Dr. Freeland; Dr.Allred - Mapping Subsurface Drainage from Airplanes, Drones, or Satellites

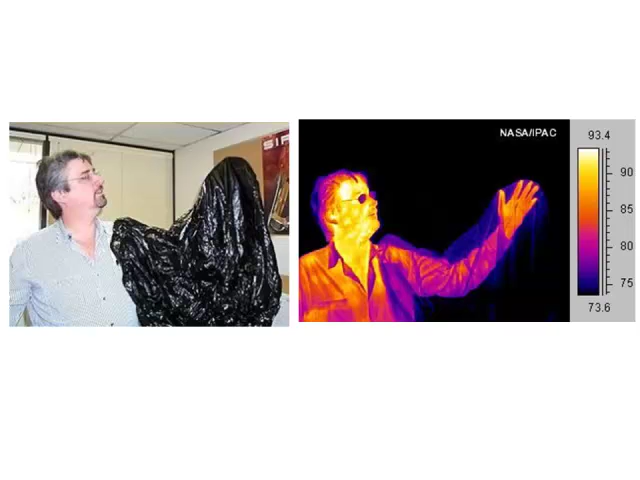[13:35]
Thermal is different than visual. On the left is a visual image of a man.
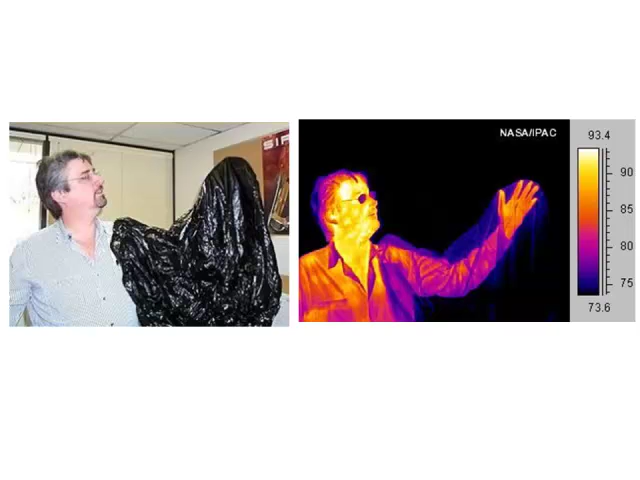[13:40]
Notice he's got his hand up in a plastic bag. And look at his glasses. The glasses are transparent and visual, and the plastic bag is not transparent. Where over in infrared, when you're measuring heat, the black bag is transparent, and the glasses are opaque. You can't see through the glass. So whenever you're interpreting thermal data, it's different than visual data.
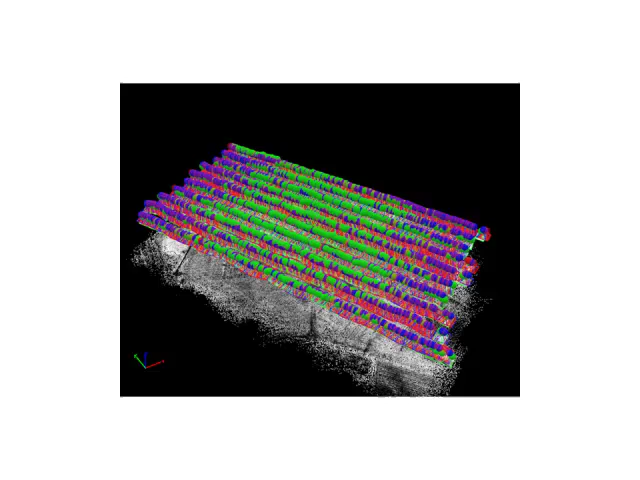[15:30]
And then it takes the data in the photograph and then pixel by pixel regenerates a new image. On the left is a thermal image. And on the right is the visual image.